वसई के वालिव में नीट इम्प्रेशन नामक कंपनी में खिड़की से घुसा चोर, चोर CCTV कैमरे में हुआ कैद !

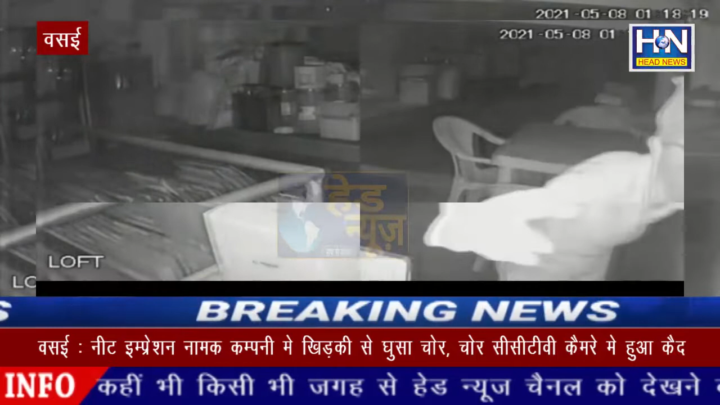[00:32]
है वहीं दिन रात हर तरफ सन्नाटा होने का फायदा उठाकर बदमास चोर किस्म के लोग आम आदमी की दुकानों ओफिसों में हाथ साफ करते नजर आ रहे है स्क्रीन पे जो वीडियो दिखाई दे रहा है या वीडियो है वसाई पूर्व अंतरगत